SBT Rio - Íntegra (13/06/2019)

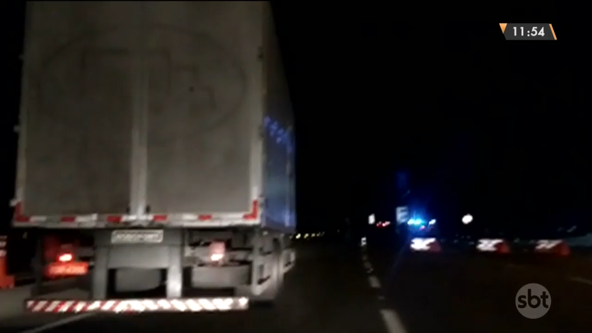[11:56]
Está aí a imagem do momento da apreensão que aconteceu na rodovia Presidente Dutra, na altura de Paracambi. Um caminhão que vinha de São Paulo trazia a mercadoria.
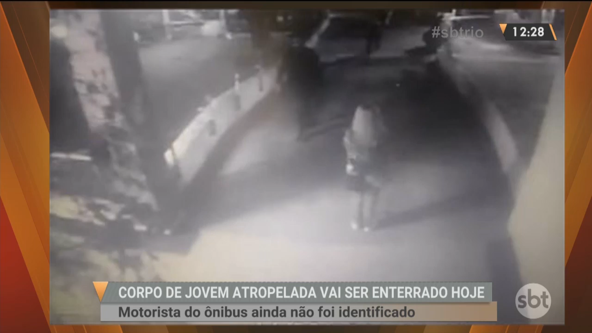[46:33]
calçada onde estavam aí a Alessandra Almeida da Silva, a jovem de 15 anos e a avó dela. A avó dela não sofreu ferimento algum, mas a Alessandra sofreu. Ela foi socorrida, levada para o hospital, mas não resistiu aos ferimentos. E vai ser enterrada hoje às 17 horas no cemitério da Penitência, no Caju.